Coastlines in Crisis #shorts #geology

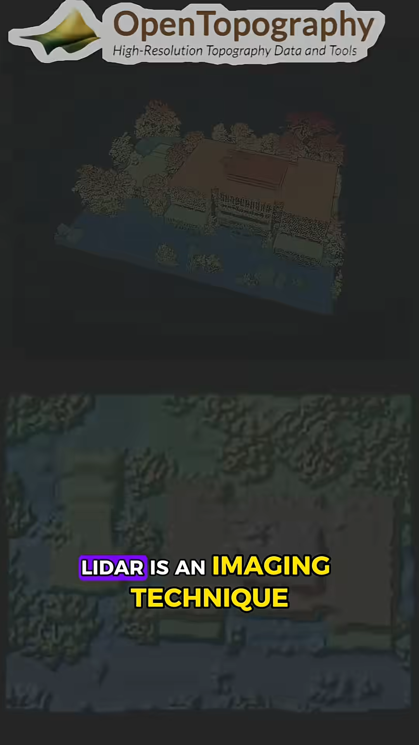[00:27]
LiDAR is an imaging technique that measures the elevation of Earth's surface. In coastal areas, LiDAR is collected every few years.
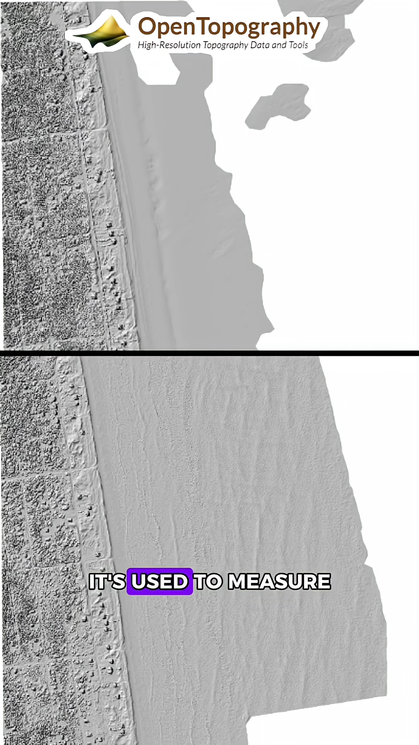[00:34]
It's used to measure changes in an area's elevation with a technique called differencing.